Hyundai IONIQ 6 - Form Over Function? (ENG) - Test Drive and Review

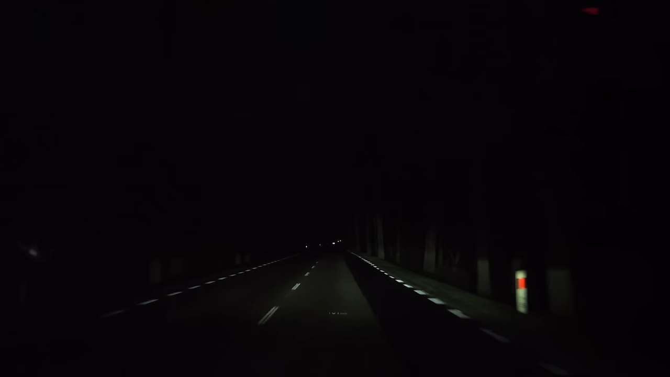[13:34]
headlights hyundai boasts matrix headlights which may look nice in photos but are mediocre this is a problem in all hyundai and kia vehicles i have reviewed there is a reason why they are relatively cheap taking into account equipment offered on various trims they used to do that with electric seats for example the option was there so cars shined in group tests but without memory function electric seats were pretty much useless